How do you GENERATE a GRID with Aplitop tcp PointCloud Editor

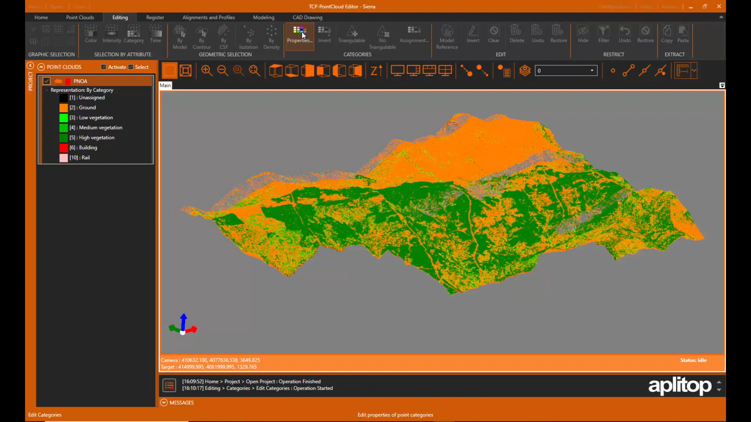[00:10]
We will generate a mesh from the point cloud, but only with those that belong to the terrain category.
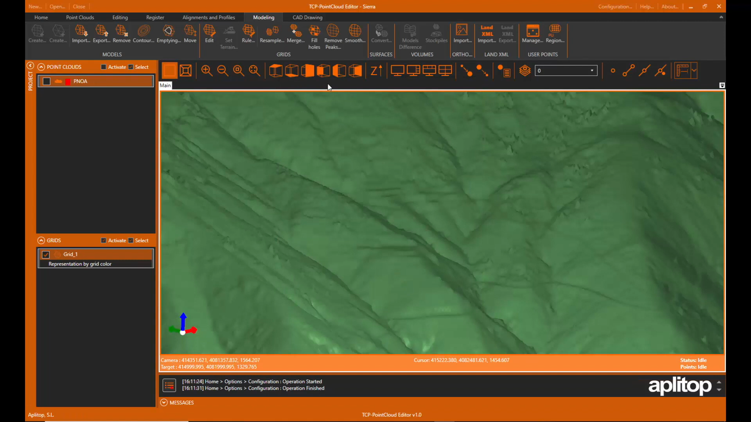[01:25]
and we observe how the appearance has improved.
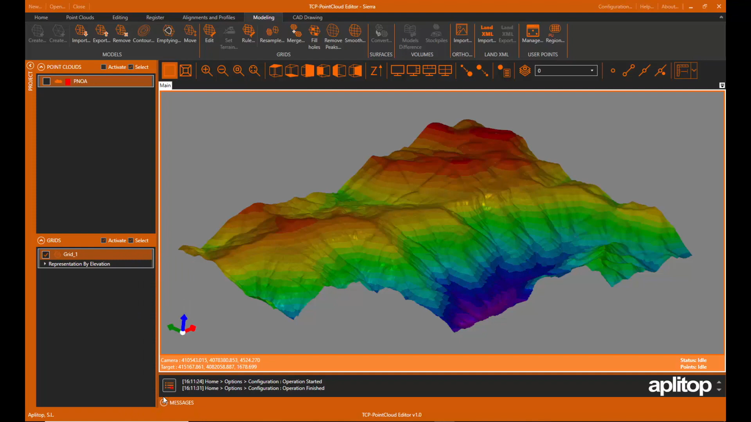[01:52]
Another alternative is to apply a symbology by the slope, whose values we can examine in the legend. It is also possible to configure the representation based on the direction of the slope, with a different color for each of the cardinal points.